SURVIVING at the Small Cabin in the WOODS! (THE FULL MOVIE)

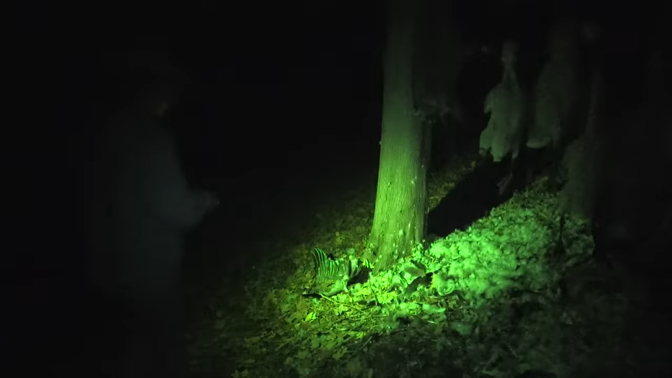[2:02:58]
Oh my god. Where's all the, why is there so many feathers? Oh my, okay, that's why.
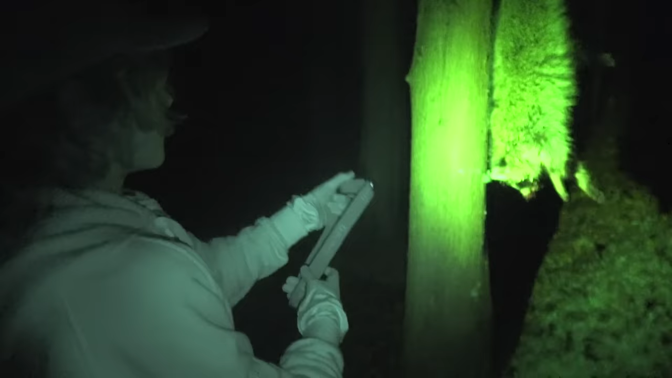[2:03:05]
Raccoon, goose, goose, goose, goose, goose, goose, goose.
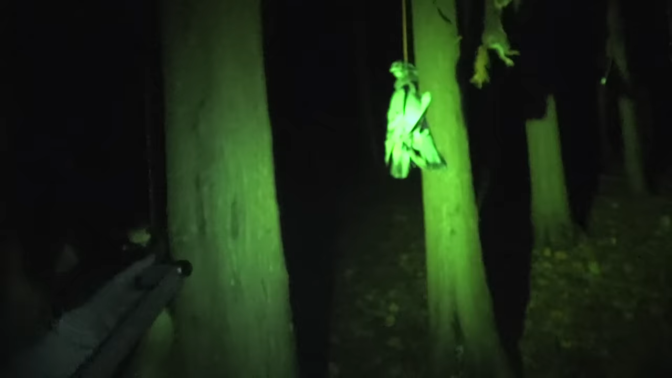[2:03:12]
Pigeon? Yeah. Where the heck did he get a pigeon? From the barn.
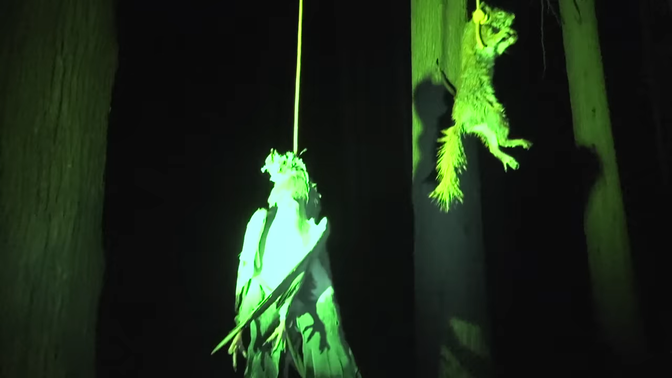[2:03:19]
Chipmunk? It's a red squirrel. It went into the live trap and died because it rained a lot. Oh.